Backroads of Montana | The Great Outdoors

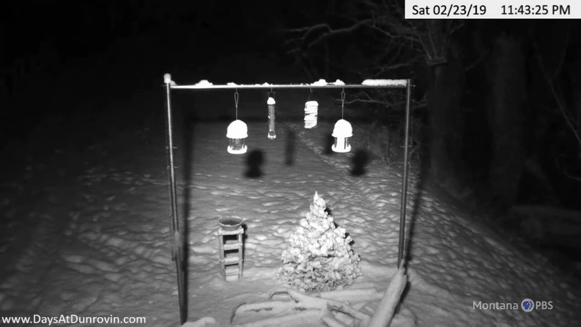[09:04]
There's one camera catching all kinds of hungry airborne creatures snacking all hours of the day and night.